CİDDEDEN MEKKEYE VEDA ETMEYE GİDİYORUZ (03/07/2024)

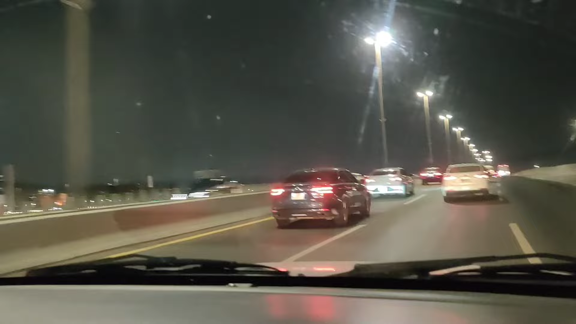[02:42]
Dünyaya gönderildikten sonra dünyadaki ilk mekanının Hazreti Havva annemizin Cidde olduğu, Adem babamızın ise Hindistan'da yeryüzüne indiği rivayet ediliyor. Tabii ki en iyisini Cenab-ı Allah bilir. Sol taraf işte Havva annemizin mezarının olduğu bölge, Beled diye bilinen Cidde'nin tarihi merkezi. Şu anda biraz da turistik bir merkez haline getiriliyor Suudi Arabistan tarafından.
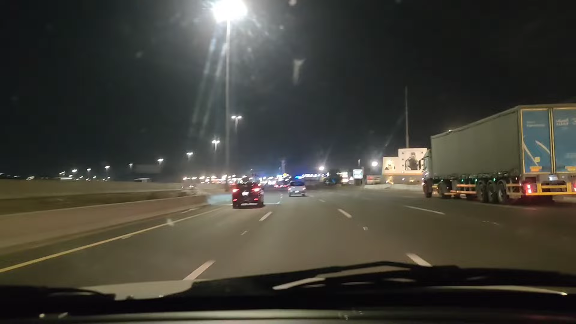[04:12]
Biz kuzeyinde ikamet ediyoruz. Burası da güney ucu, Rahleli yol diye bilinen Harameyn yolu, Medine ile Mekke arasındaki yollardan bir tanesi. Tabii ki burası Cidde'yi Mekke'ye bağlayan ana yol. Medine üzerinden gelen yol ise daha kuzeyde yer alıyor. Cidde'den Mekke'ye şu an için 3 yolla ulaşılabiliyor.
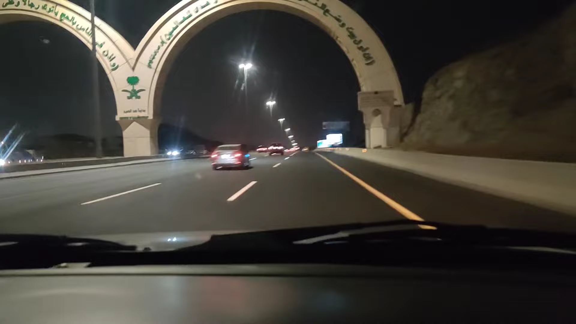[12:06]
Dolayısıyla Cidde'den gelenler, Cidde'de oturanlar bu noktaya gelmeden hemen geride mescit var. Orada ihrama girip namaz kılıp umreye niyet edebilirler. Burası Hudeybiye'nin hemen yakınında bir yer. Şu virajı döndüğümüz zaman da çirkinliğiyle ön plana çıkan ama Mekke'nin dört bir yanından da en uzak köşeden gözüken Saat Kulesi'ni görmüş olacağız. Bakın şurada
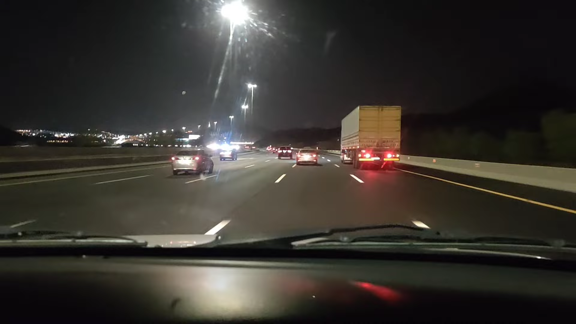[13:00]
Artık Mekke'nin giriş noktası. Buradan sonra Mekke'nin civarındaki evler başlıyor. Mekke'nin mahalleleri Rahle'den itibaren başlıyor. Evet, şurada bakın. Evet, orası. Şu parmağımı gösteriyorsunuz. Arabanın ucuyla birlikte Saat Kulesi'ni seçebilirsiniz. Tabii ki karanlık olduğu için ancak tepesindeki ışıklar görülebiliyor.
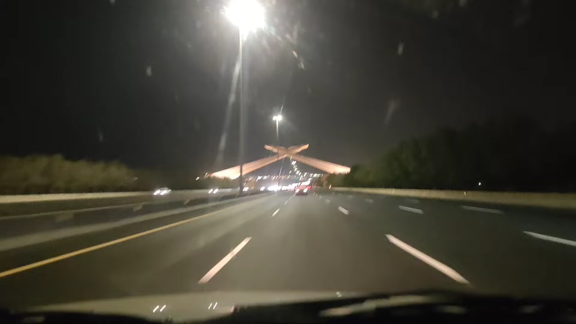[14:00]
Bir ara bakım yapmışlardı. Kapatılmış. Evet, gördüğünüz üzere bu Kur'an-ı Kerim rahlesi Harameyn yolunun adı. Bir başka adı ise Rahleli yol ve ileride Mekke-i Mükerreme'nin Zaidi denilen mahallesi var. Şu anda Mekke'ye giriş yapmış olduk.
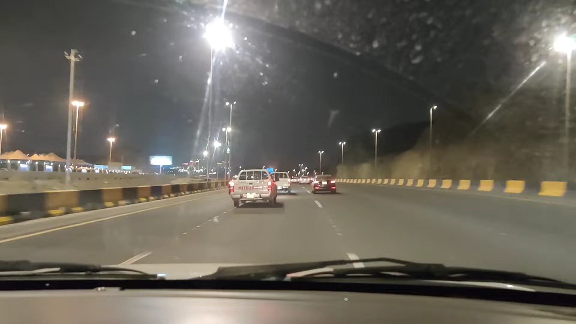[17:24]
Evet, Mekke'ye yaklaştıkça Saat Kulesi'nin de büyüklüğü ortaya çıkıyor. Burası yine çevre yolu. Sağ taraf Arafat ve Taif'e geçerken sol taraf Medine tarafına devam ediyor. 4 tane büyük çevre yolu var. İçten başlayarak 1, 2, 3, 4 diye Mekke'yi baştan başa çevreliyor.
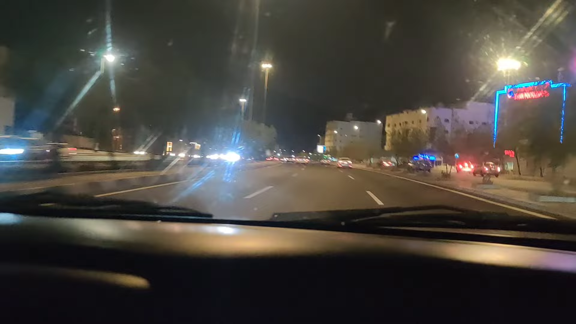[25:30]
Evet, şu anda Sevr'in üzerinde belli noktalarda cep telefonu ışıklarını görebiliyorum. Karşıdaki, devam et sağdan. Görebiliyorum. Patika yol üzerinden Sevr'e çıkan kardeşlerimiz veya inen kardeşlerimiz var. Çünkü ışıkların bir kısmı yukarıya doğru giderken bir kısmı aşağıya doğru iniyor.
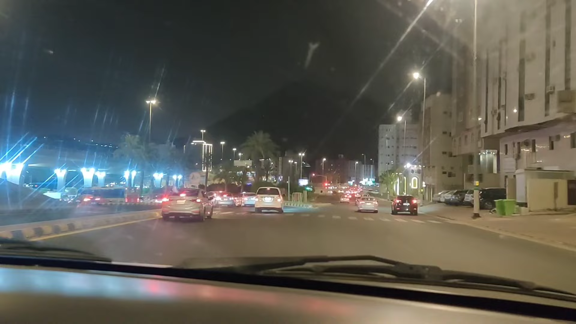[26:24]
Bakın arkada bir gölge gibi, bir silüet gibi Sevr bizi karşıladı. Peygamber Efendimiz'i 3 gün boyunca misafir eden, üzerinde ağırlayan Sevr. Evet, Sevr'den sonra Ecyat bölgesine geldik. Bu sağ taraftaki otelleri hatırlayanlar olacaktır. Bu bölgede kalan şirketlerimiz var. Sevr'in orada şimdi Bata Kureyş denilen bölgede bazı şirketlerimiz yeni oteller var. Oralardan otel tutup misafirlerini ağırlıyorlar.
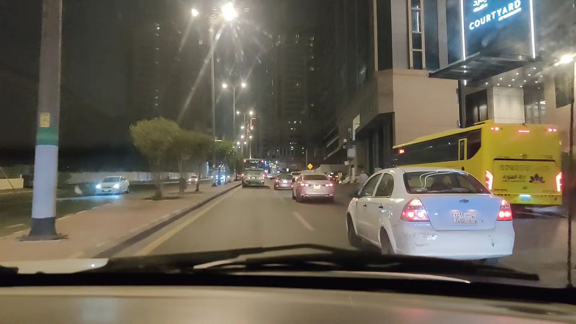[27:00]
Çünkü bu bölgedeki otellerin birçoğu artık eski ama yakın olmasından dolayı da pahalı. Bu bölgede otel fiyatları 100 riyalden başlıyor. O da olarak sol tarafta nukbe 1, nukbe 2 ve nukbe 3 var. Booking'den bakabilirsiniz. Bazen otel tavsiyesi isteyenler var. Tabii içleri nasıl bilmiyorum ama gelip buralardan oda kiralayan
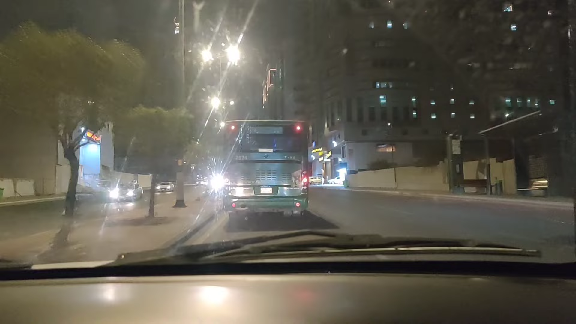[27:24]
arkadaşlarımız oluyor. Bu bölgede 80 riyal ile 100 riyal arasında otel odası bulabilirsiniz umre sezonunda. Bazıları karışık. Türkiye Cumhuriyetlerden var, Mısır'dan var.
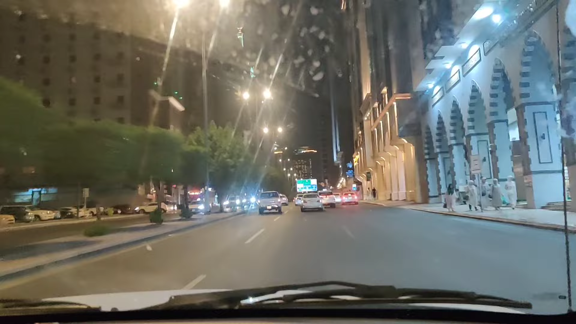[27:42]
Dolayısıyla bu bölgede oteller karışık konumda. Ama bu bölgenin de avantajı hemen şu aşağıya rampayı indiğiniz zaman zaten otobüsle inilip çıkılıyor. Ramazan'da burayı çok yürüdük. Çok da fazla otobüs yoğunluğundan, trafik yoğunluğundan binmeyen kardeşimiz vardı. Bu rampayı çıkmışlardı. İnerken zaten hızlı iniyorsunuz ama çıkış epey zorluyor sizi.
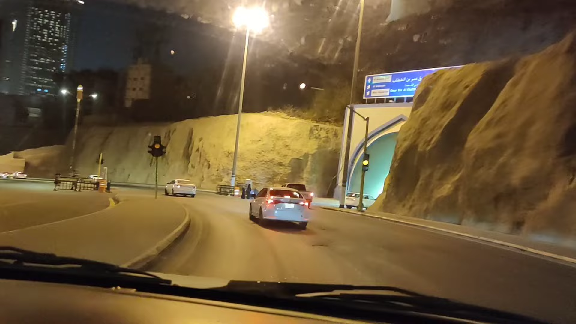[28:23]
Ben bu bölgeyi her zaman için tavsiye ediyorum. Mahbesül Cin de güzel. Dümdüz bir alan Mahbesül Cin. Orada da bir tünel vasıtasıyla hareme ulaşılıyor. Bas bas devam et, ne bekliyorsun? Soldan da gidebilirsin, devam et ya. Sola
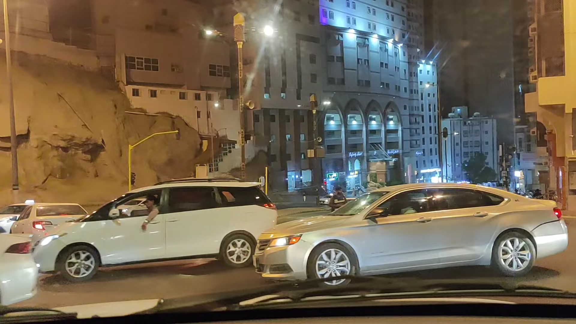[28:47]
dönecekler için. Kararsız kaldın.
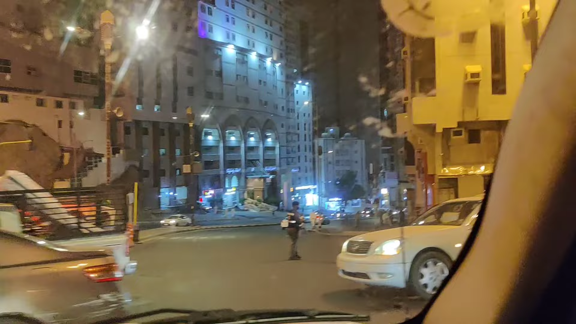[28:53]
Evet, sağ taraftan da Gazze Garajı bölgesinden gelen araçları görüyorsunuz. Bu Kabe'nin etrafındaki dağlar tünellerle delinmiş durumda. Dört bir tarafı tünellerle geçilmiş durumda. Peygamber Efendimiz de bu dönemde bu tüneller yoktu. Burası tepeydi. Peygamber Efendimiz hemen şu tünelin ileri noktasında devam ediyor. Sevr'e geçmişti.
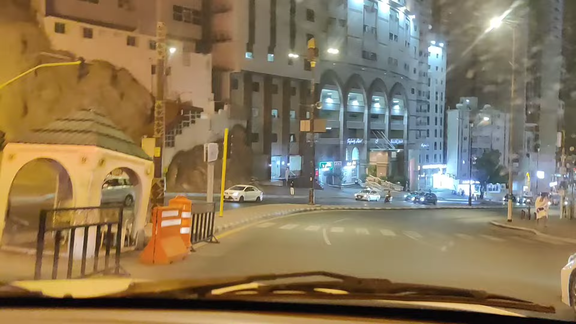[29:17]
Saat Kulesi'nin sağ tarafından haremden çıktıktan sonra Hilton Oteli'nin olduğu bölgeden, Mesfele denilen bölgeden Sevr'e ulaşmıştı. Çünkü o dönem burası dağlıktı.
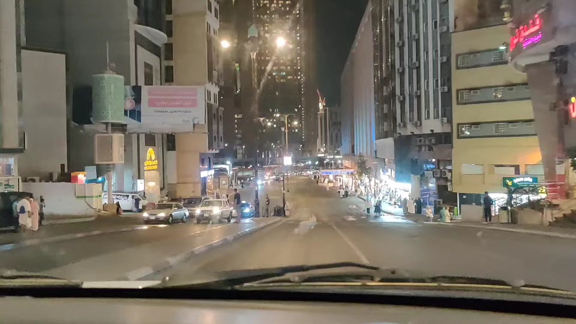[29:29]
Evet, gördüğünüz üzere Ecyat bölgesinden aşağıya doğru indik. Şu an düzlüğe indik. Sol tarafta otobüsleri görüyorsunuz. Otobüs garajları var. Hacılar buradan hemen Saat Kulesi'ni geçerek Abdülaziz Kapısı vasıtasıyla çok rahat bir şekilde hareme giriş yapıyorlar. Bu sağda sokakların içerisinde de yine uygun fiyatlı oteller var.